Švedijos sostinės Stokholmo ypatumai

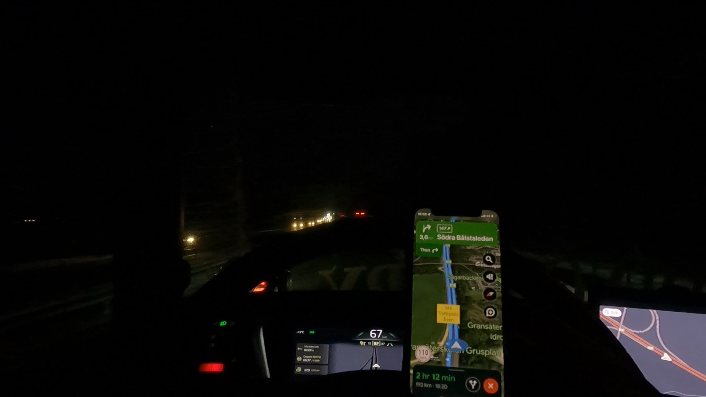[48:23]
Atsveikinau čia su jumis, išjungiau kamerą. Iš žiūrų aš nusileidinėjau jau į autostradą, bet į Stokholmo pusę. Tai ačiū Dievui, kad veduks už 3,5 km, tai 7 km vingį padarysim.